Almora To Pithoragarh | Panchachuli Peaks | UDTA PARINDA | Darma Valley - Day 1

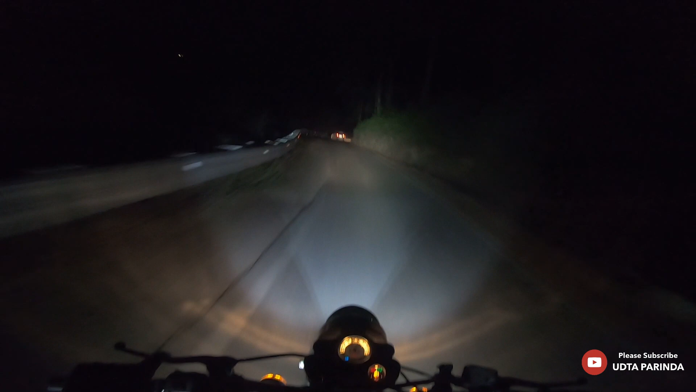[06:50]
एक घंटा और मान के चलो, अगर रोड ख़राब हुई तो थोड़ा ज़्यादा भी लग सकता है।
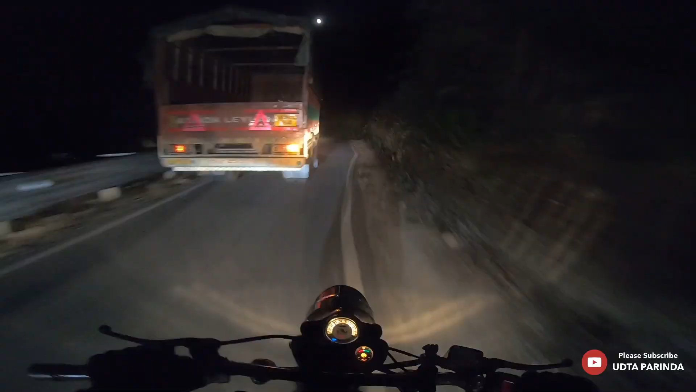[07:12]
गाइज़ आप वो सामने जो लाइटें जलती हुई देख रहे हो पहाड़ों पे, वो सारा पिथौरागढ़ है।
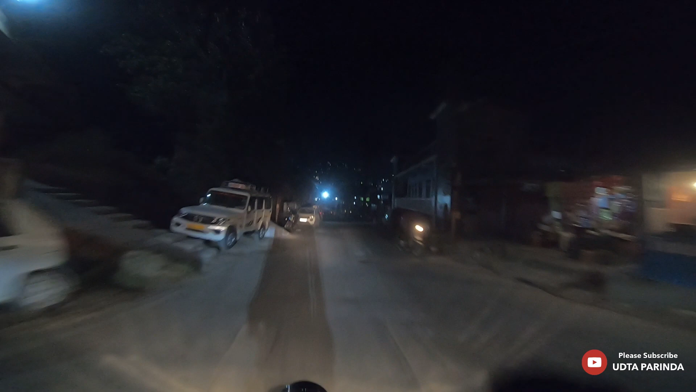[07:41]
और बस हम पहुंच ही गए हैं, यहाँ से सिर्फ 3 किलोमीटर रह गया है, 3 या 4 किलोमीटर। ठंडा हो गया है, ठंडा।